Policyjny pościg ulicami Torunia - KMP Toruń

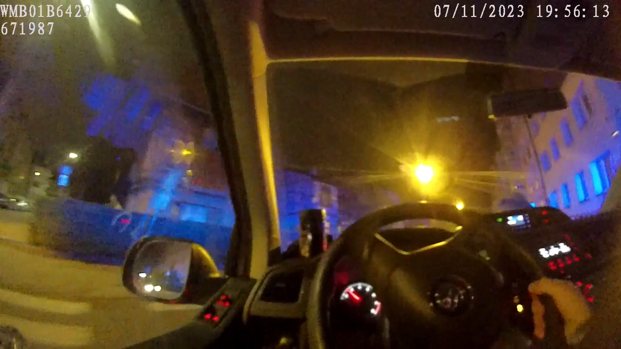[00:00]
Rybaki. Zgłaszam ci pościg za pojazdem, ulica Rybaki, Opel Corsa czerwona, numer rejestracyjny. Celina Barbara. Ulica Bydgoska teraz, w stronę Starówki.